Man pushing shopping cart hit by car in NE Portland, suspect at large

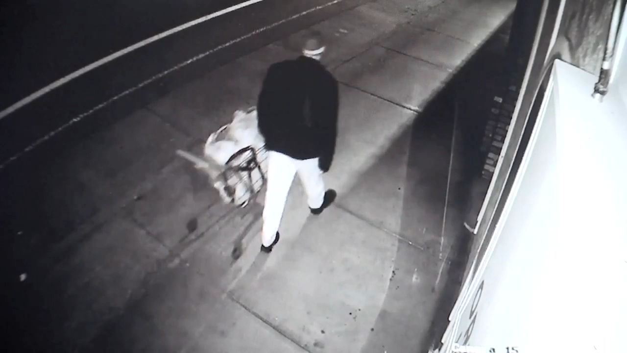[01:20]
shows a man with a shopping cart walking along Sandy Boulevard toward 109th just before the crash.
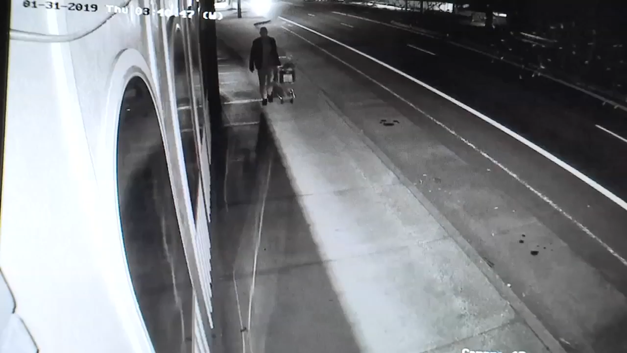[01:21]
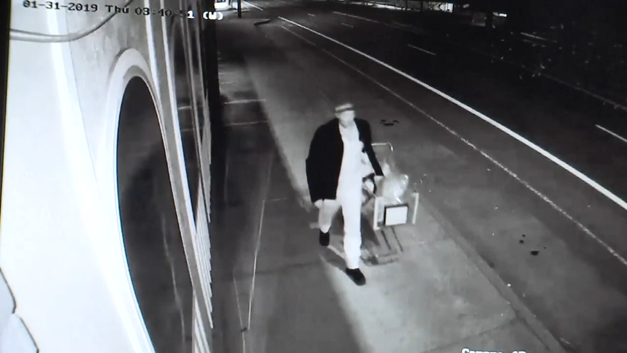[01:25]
Portland police confirmed that that man is the one who was hit. He was taken to a nearby hospital with what police say are serious injuries, but the car involved was nowhere to be found.